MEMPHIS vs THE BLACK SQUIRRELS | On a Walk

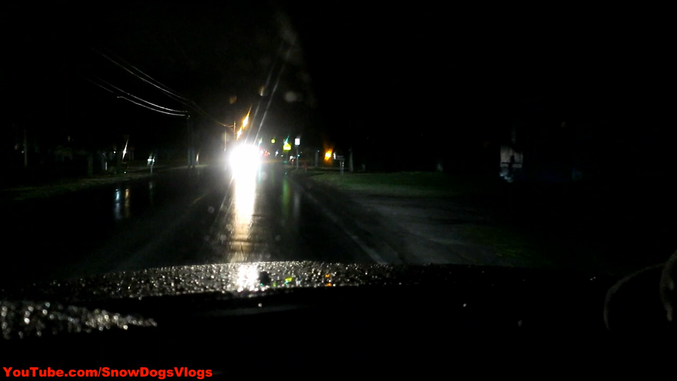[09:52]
And I don't wanna have to get up super early in the morning to get it. So I'm heading to the store. In the dark. In the rain. This is why I couldn't walk the dogs. Alright, got some chips. Got some jerky. Got some pop.